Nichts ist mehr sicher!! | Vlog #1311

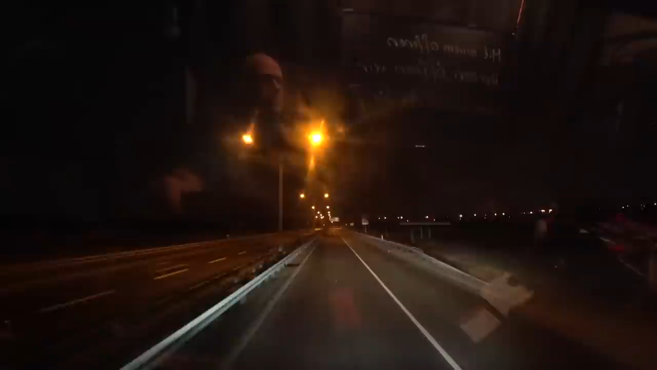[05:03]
wir bleiben gleich links weil wir dann gleich links abbiegen müssen in den handelsringen
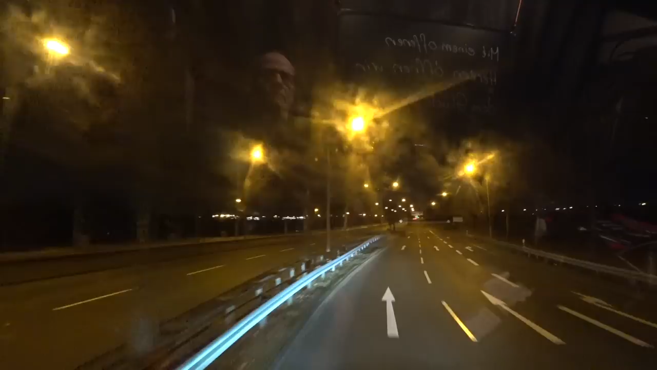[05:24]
wir haben es nicht mehr weit denn wir sind bereit in den handelsring zu fahren wir haben es nicht mehr weit denn wir sind bereit in den handelsring zu fahren
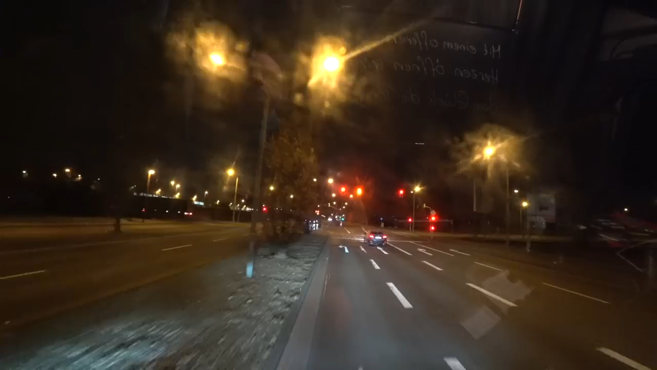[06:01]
und du auch nicht der hat mich nämlich gerade hier rechts überholt weil er gedacht hätte er kriegt das grün noch
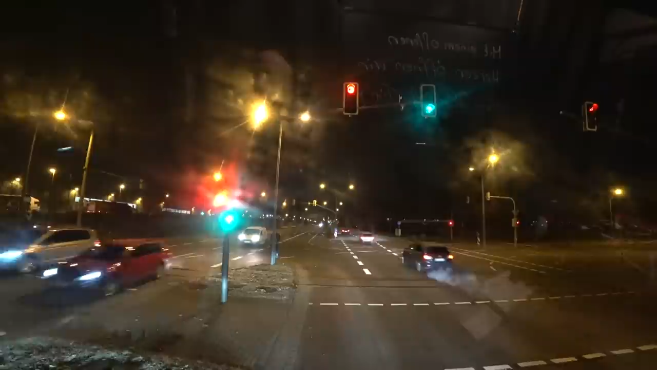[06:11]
weit gefehlt hat er nicht bekommen aber wir kriegen auch gleich grün jetzt kriegen wir gleich grün da haben wir es doch schön da haben wir es doch schön
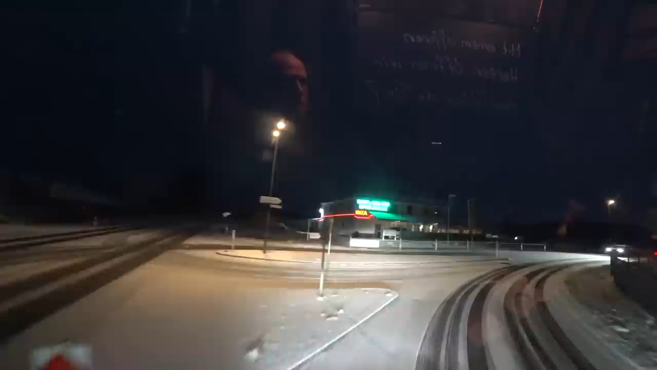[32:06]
wenn noch platz ist man mit neuse runter zu ach ja ist noch platz mit neuse runter zu so fahren wir gleich hier rein